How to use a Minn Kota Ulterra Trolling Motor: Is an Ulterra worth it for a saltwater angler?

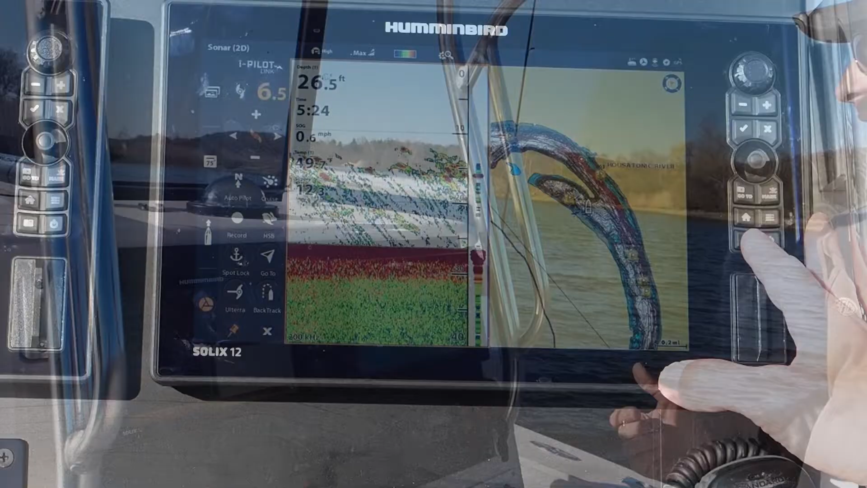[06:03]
On screen: depth 26.5 ft
I'm going to show you how to steer from the Solex. So we have to get onto our iPilot Link menu.
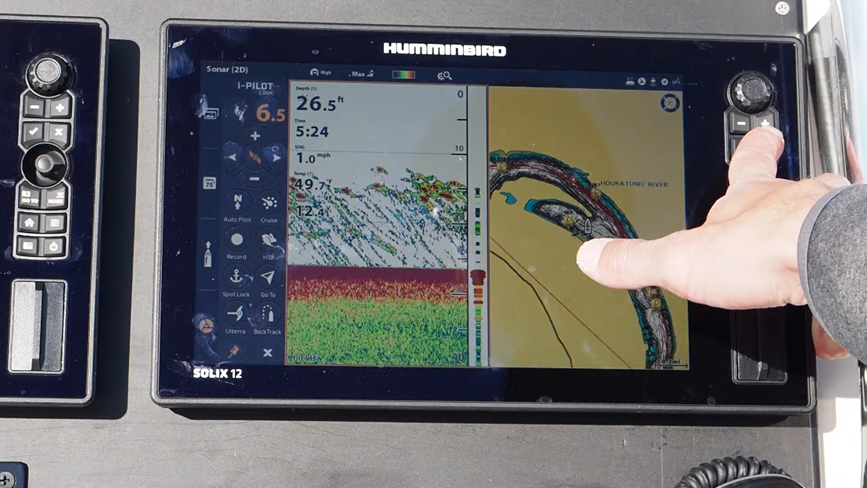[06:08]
On screen: depth 26.5 ft, speed 1.0 mph
Let me just back out and show you the whole process.
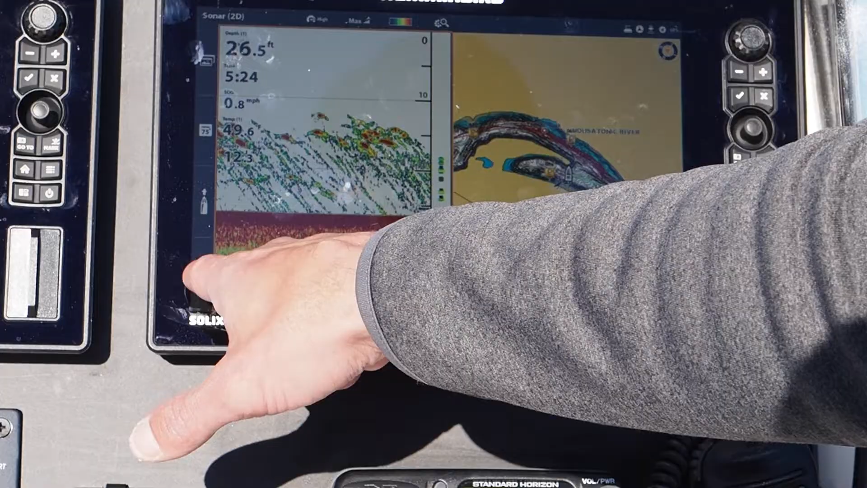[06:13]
On screen: depth 26.5 ft, speed 0.8 mph
So if we want to control the trolling motor, we're going to tap the trolling motor icon.
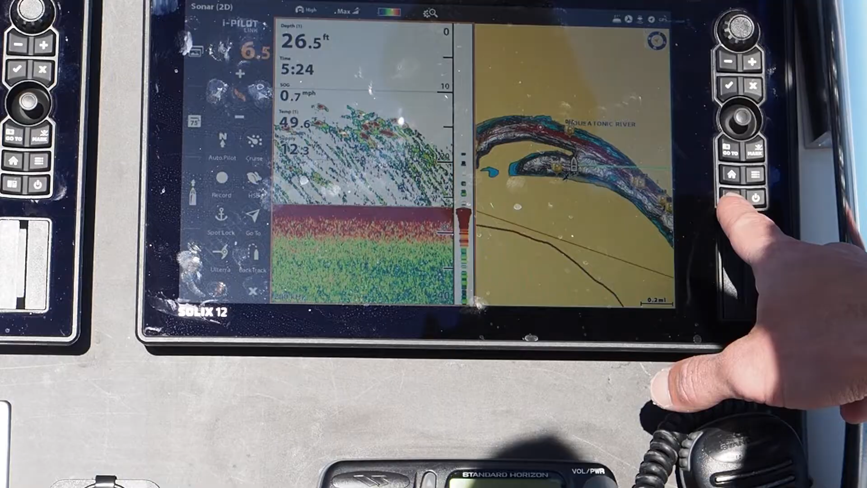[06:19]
On screen: depth 26.5 ft, speed 0.7 mph
We have to get our page over, so we're going to press the page button. Now we're on our pilot link. Now I'm going to put my power up and I'm able to use the rotary knob.
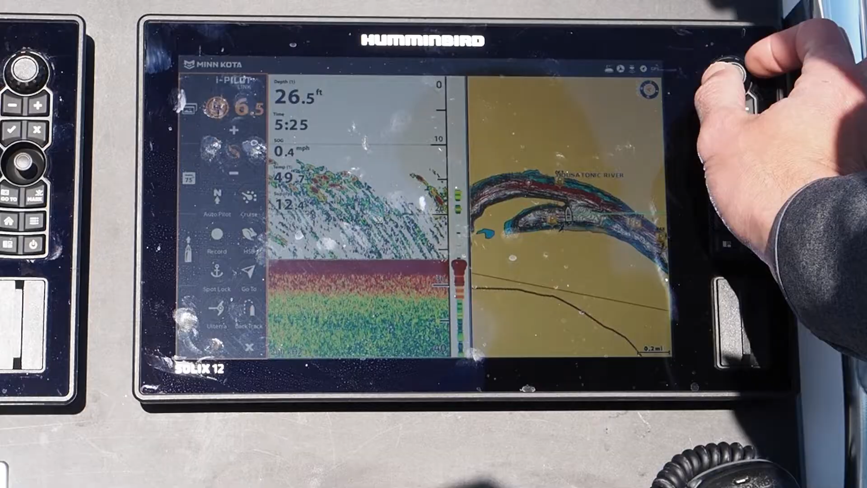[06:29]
On screen: depth 26.5 ft, speed 0.4 mph
This is pretty cool to steer the trolling motor.
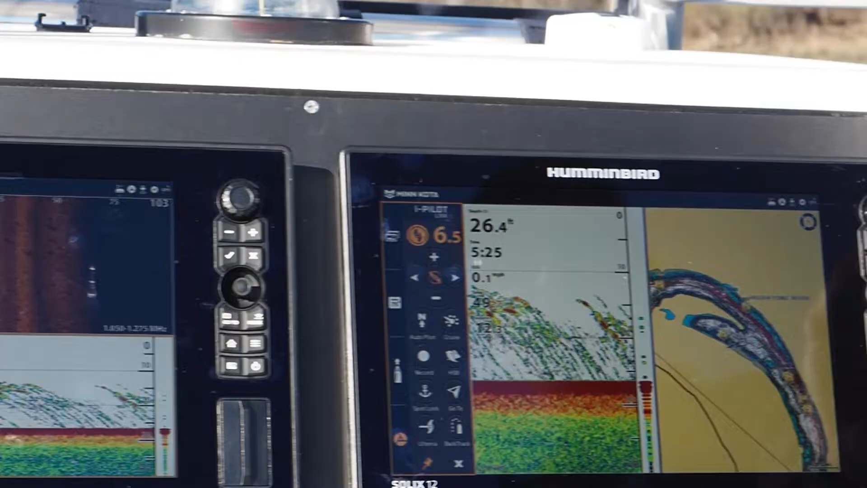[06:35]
On screen: depth 26.4 ft
So right now I'm able to steer with the rotary knob,
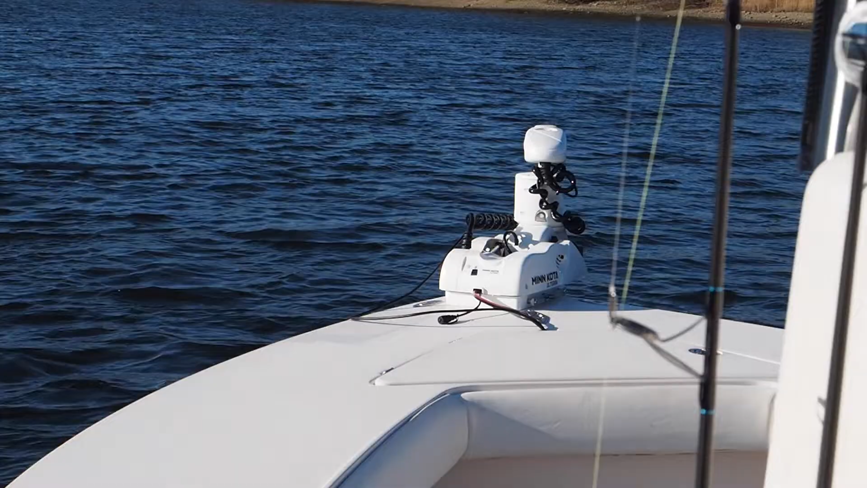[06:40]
which is a pretty cool feature.
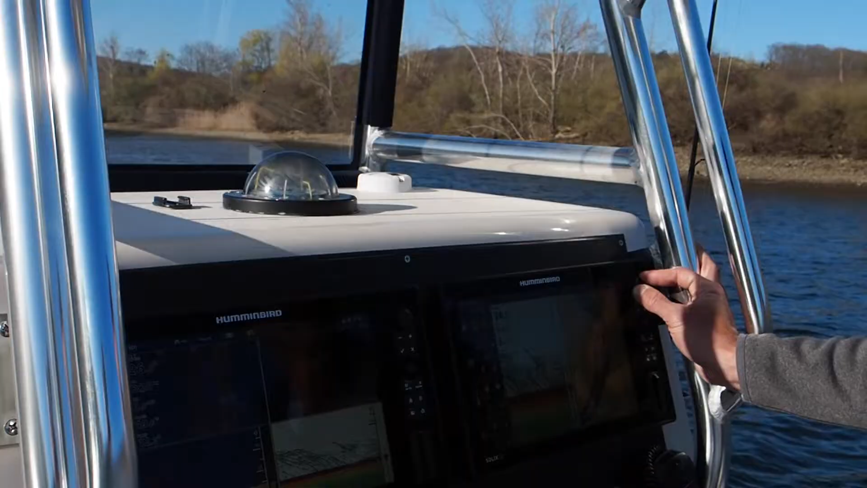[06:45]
So if you have iPilot Link and you're not using
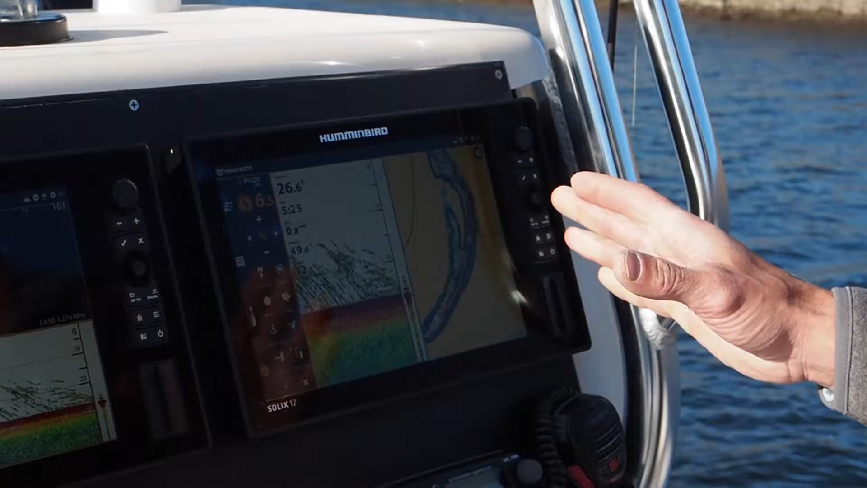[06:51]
the complete one boat network to control everything, you need to get on this,
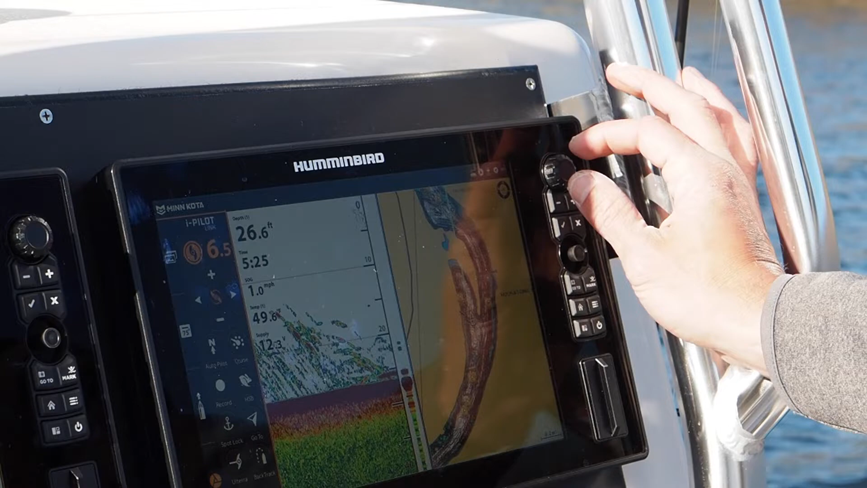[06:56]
On screen: depth 26.6 ft
and I'm going to show you right now how to stow my trolling motor from my Solex.
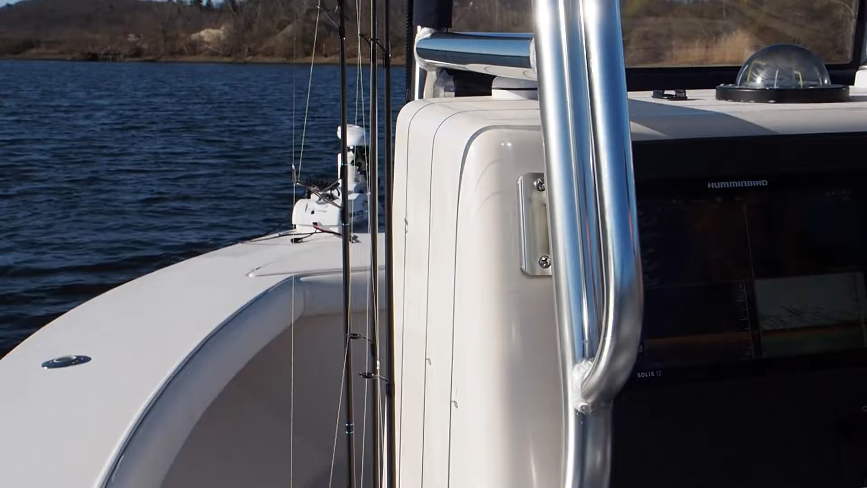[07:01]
So I'm going to power off,
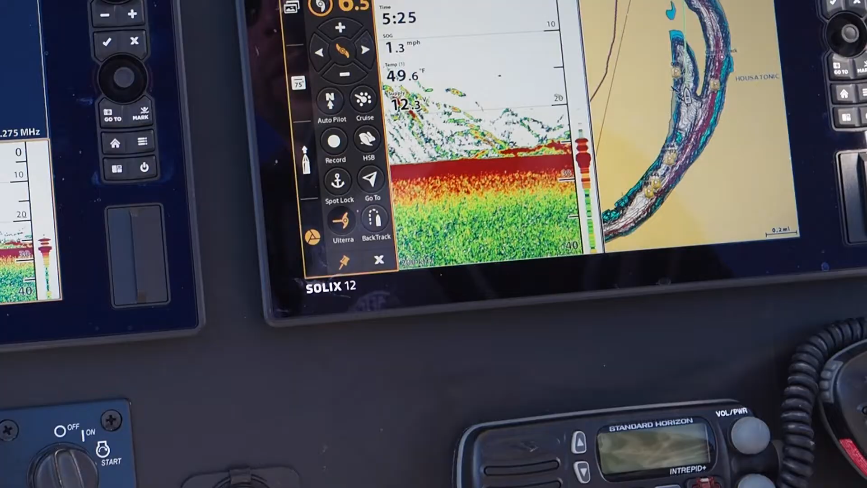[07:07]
On screen: water 49.6°F, speed 1.3 mph
go to Altera, and I'm able to trim as well.
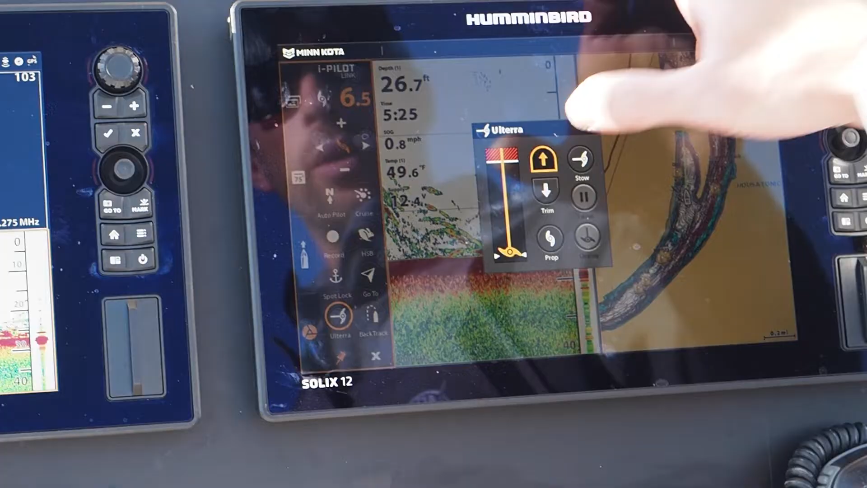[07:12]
On screen: depth 26.7 ft, water 49.6°F, speed 0.8 mph
So I could trim the trolling motor from the Solex or my remote, but let's say I was in shallower water.
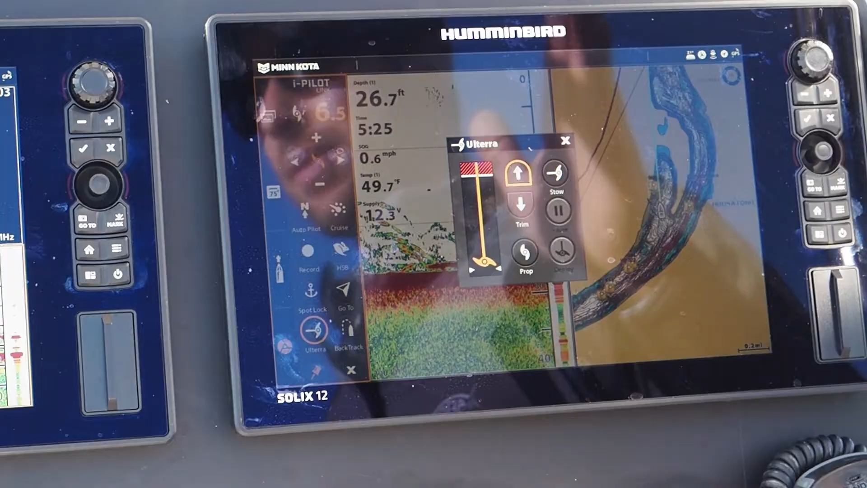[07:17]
On screen: depth 26.7 ft, water 49.7°F, speed 0.6 mph
I got a 72 inch shaft on this 23 foot center console, but maybe I'm in shallow water and I don't want the trolling motor down three feet.
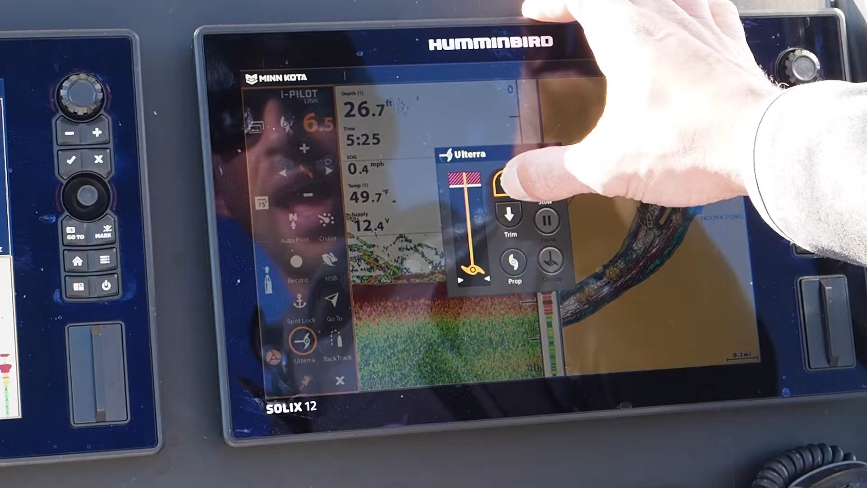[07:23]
On screen: depth 26.7 ft, water 49.7°F, speed 0.4 mph
I could trim it up a little bit, okay?
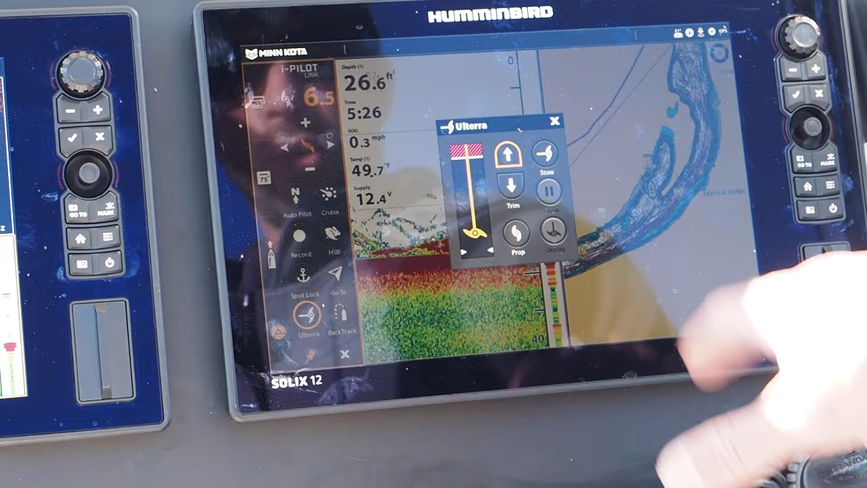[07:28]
On screen: depth 26.6 ft
Now if I want to stow my trolling motor, I'm in my Altera menu. We'll just back out again. I'll show you one more time.
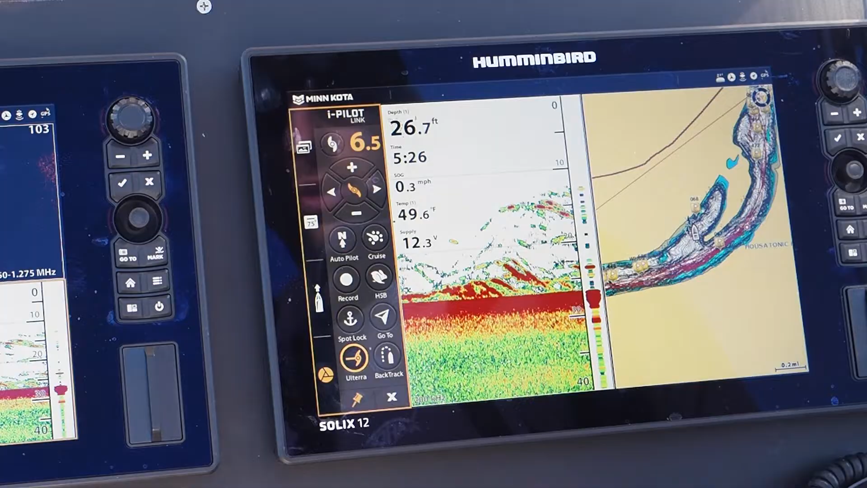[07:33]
On screen: depth 26.7 ft, water 49.6°F, speed 0.3 mph
Altera and stow, and now the trolling motor will stow.